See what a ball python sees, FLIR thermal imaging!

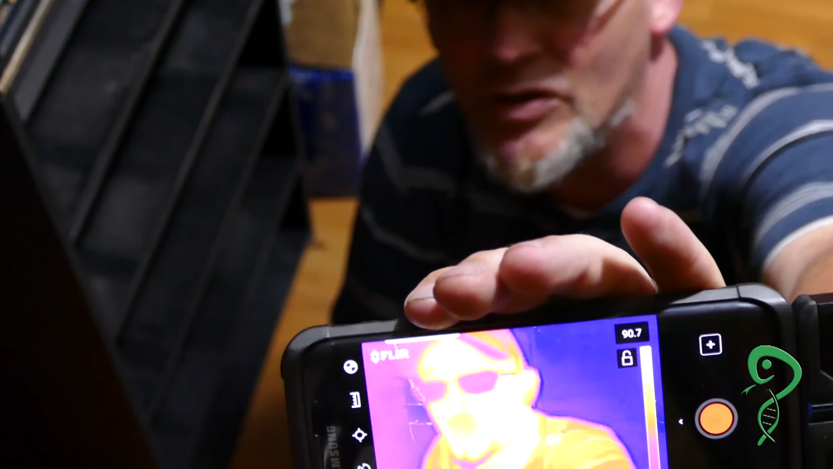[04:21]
Automatically loads the program So you don't have to load it Now I have it set To actually take video
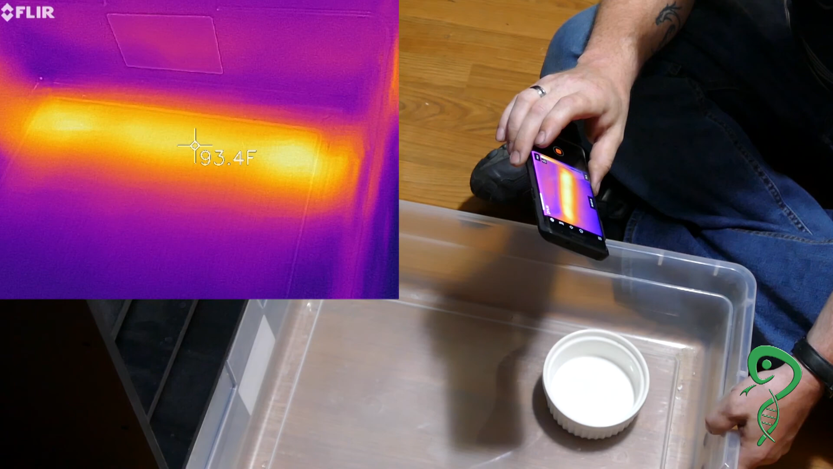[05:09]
On screen: spot 93.4°F
93 degrees You can see Exactly The temperature gradient
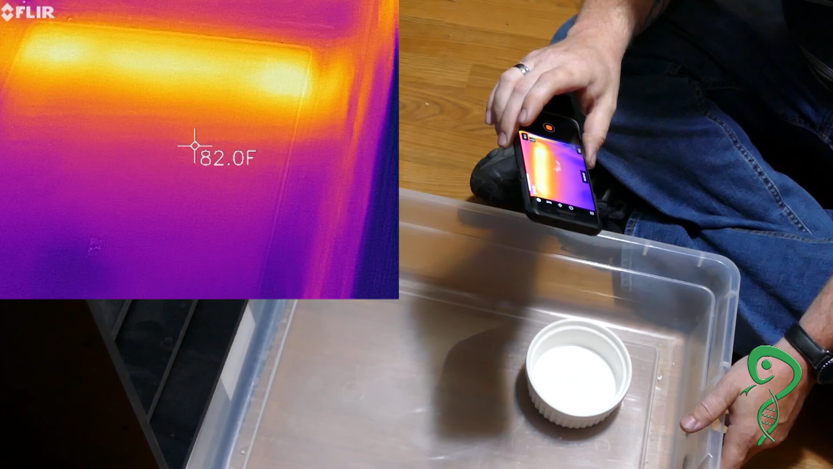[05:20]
On screen: spot 82.0°F
So it actually drops off pretty quick I'm probably
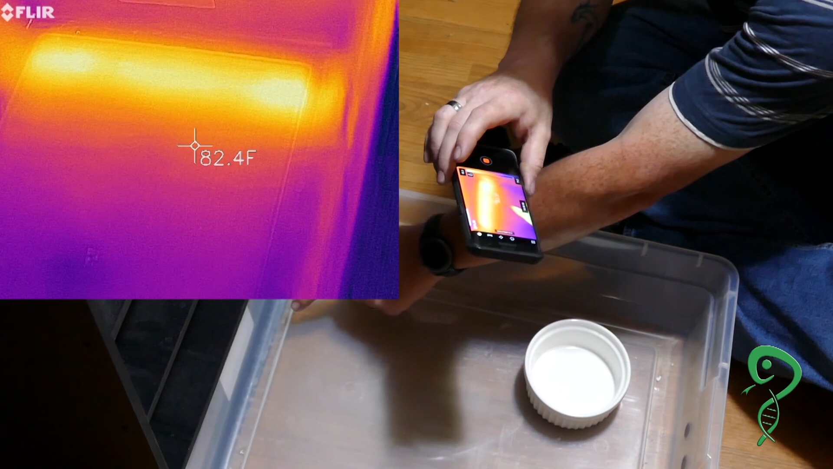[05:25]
On screen: spot 82.4°F
Okay That's where it's the hottest
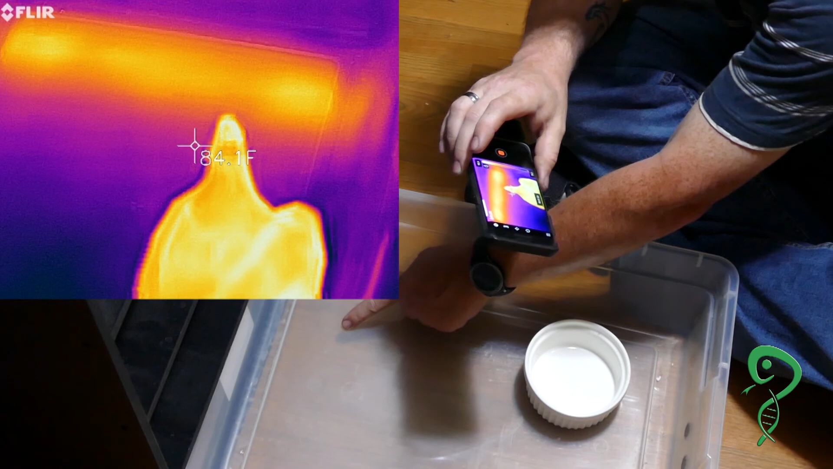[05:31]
On screen: spot 84.1°F
And then 84 degrees is here I'd say that's about 2 inches Yeah it's kind of fun You can see I can draw With my finger
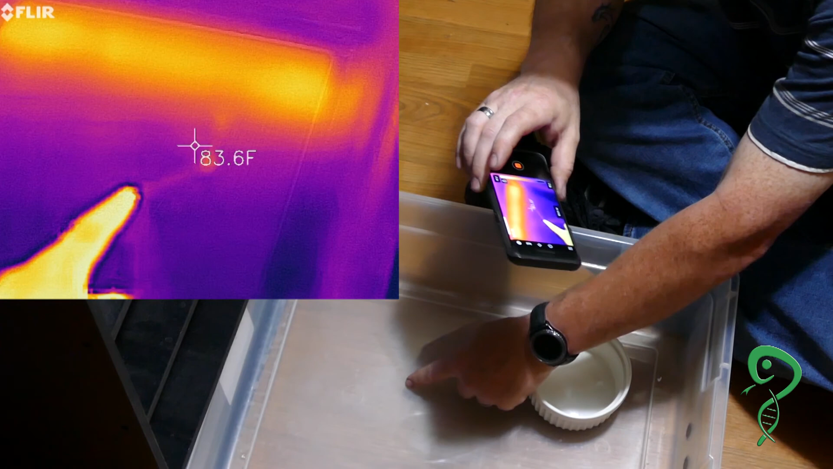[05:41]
On screen: spot 83.6°F
So It actually
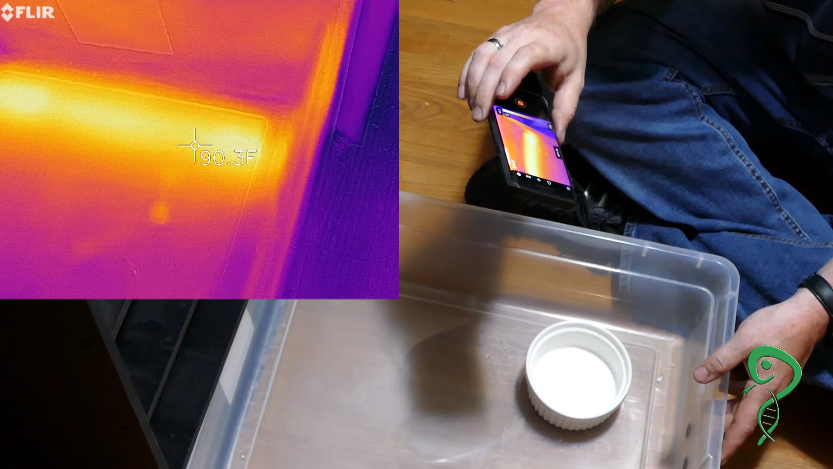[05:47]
Drops temperature pretty darn quick
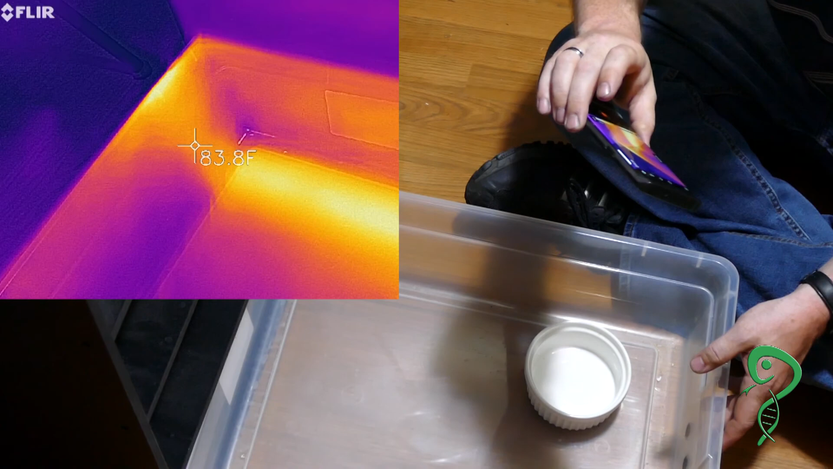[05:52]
On screen: spot 83.8°F
Since Sea Serpent runs up the side On one side Heats up one side Not the other
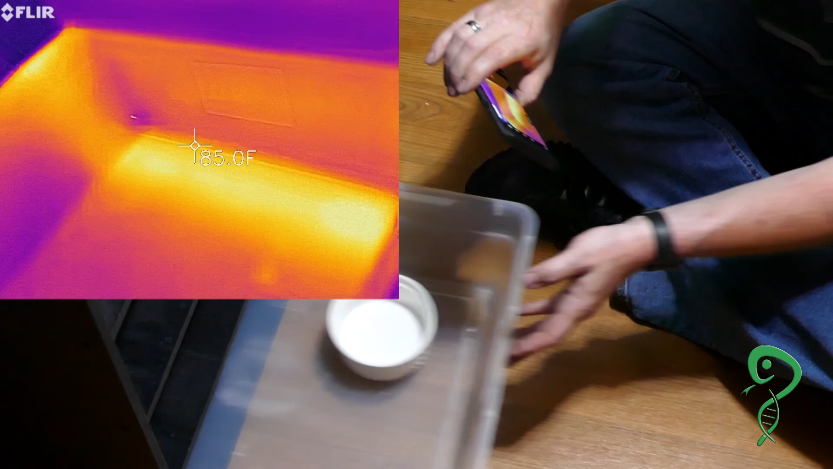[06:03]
On screen: spot 85.0°F
Now We'll look at the tub up Which is a blackhead He's 87 degrees And his bedding
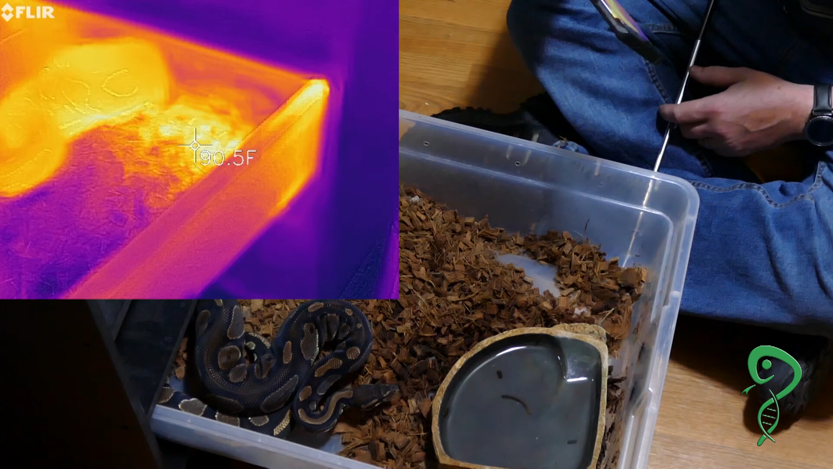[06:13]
On screen: spot 90.5°F
Is about 90 89 90 You can actually see The gradient Of the temperature Of the tub
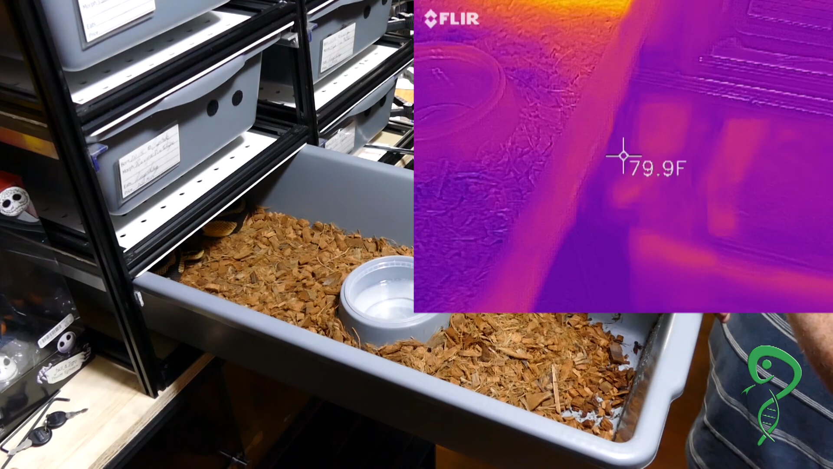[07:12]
On screen: spot 79.9°F
There it goes See 81 degrees She's back there It's almost 81 degrees Where she is
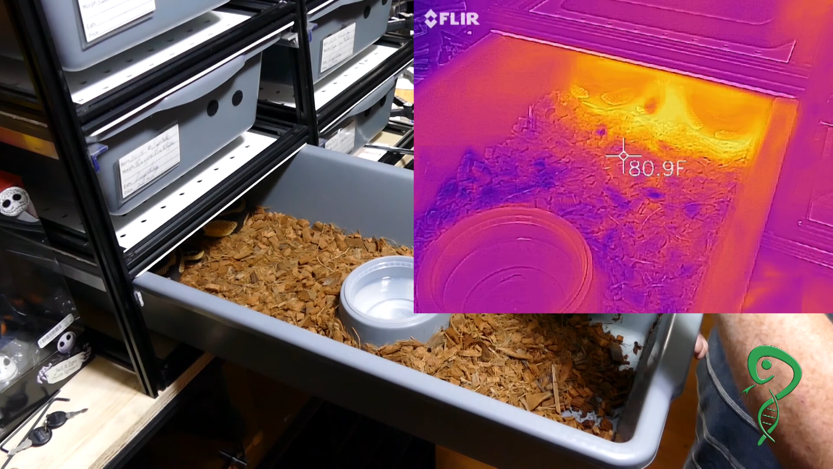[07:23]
She is about 85 86
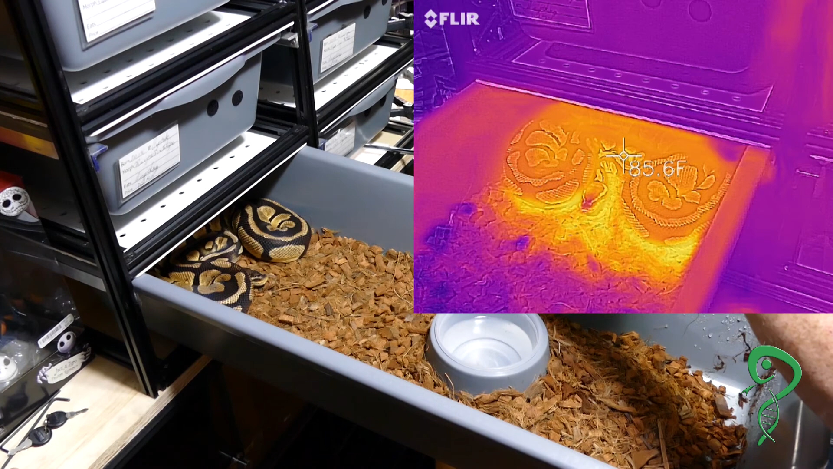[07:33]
On screen: spot 85.6°F
Yep She's soaking up That heat Pretty good Do a Nice shot With Gradient 77 See it's actually Pretty abrupt And it's pretty even The rest of the way Through So There is
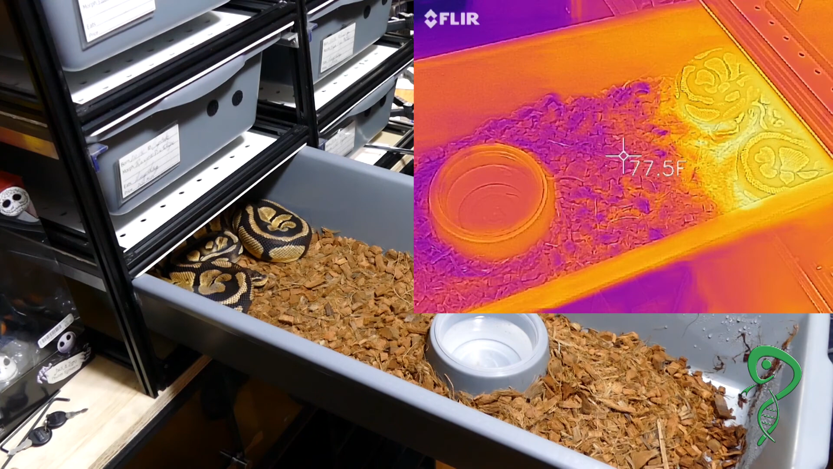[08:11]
More or less A hot spot And that's about it Just a few inches In front And it drops down To room temperature So That's quite interesting